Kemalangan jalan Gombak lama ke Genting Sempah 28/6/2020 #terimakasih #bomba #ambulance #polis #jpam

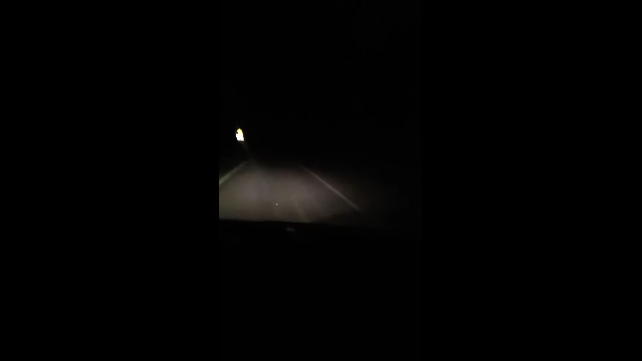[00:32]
Jalan belakang Gombak, jalan lama Kebuntung. Time sekarang jam 12 tengah malam, tepat jam 12 malam. Besar kan publiknya? Besar. Terus lo, oh, balik.